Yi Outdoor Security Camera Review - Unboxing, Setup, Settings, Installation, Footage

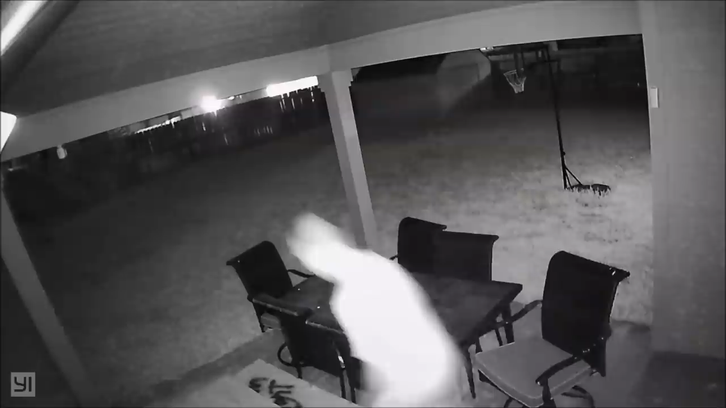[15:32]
and this one is at night this is a test of the YI outdoor cameras night vision it has 12 LED lights that light up the night so i'm just gonna walk around if you get too close to the camera i'm about about 3 3 feet 3 to 4 feet in front of the camera and you will probably see there's a glare